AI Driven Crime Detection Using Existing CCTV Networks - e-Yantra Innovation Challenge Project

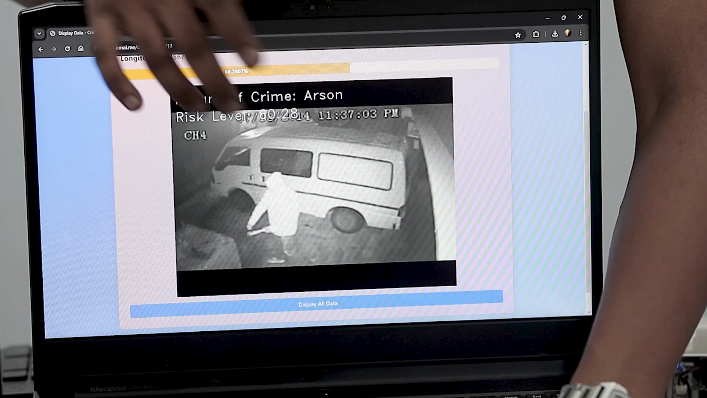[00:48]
So as here you can see a person is lighting the fire so the model is detected as crime.